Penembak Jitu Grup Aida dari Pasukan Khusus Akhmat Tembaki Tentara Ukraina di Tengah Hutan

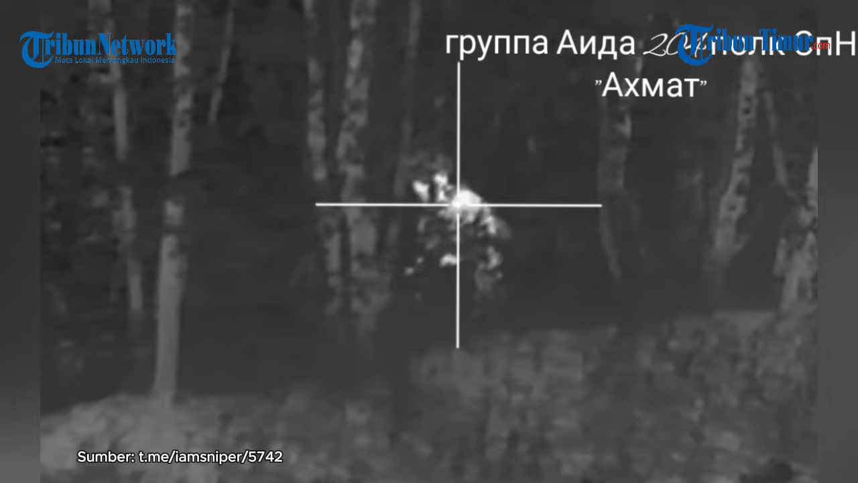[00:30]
Dalam video tersebut memperlihatkan kerja tempur penembak jitu dari pasukan khusus Ahmad
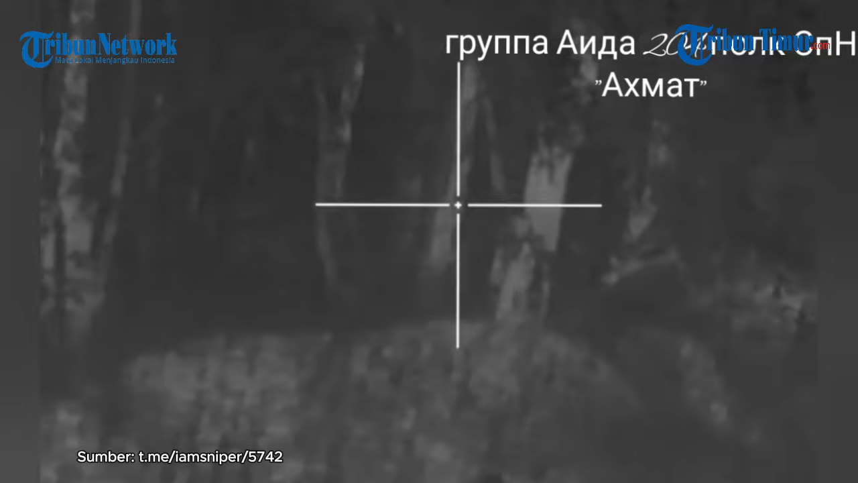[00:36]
selama beroperasi di wilayah Sumi Terhitung ada 3 tentara dari kubur Rusia bekerja mengidentifikasi posisi musuhnya di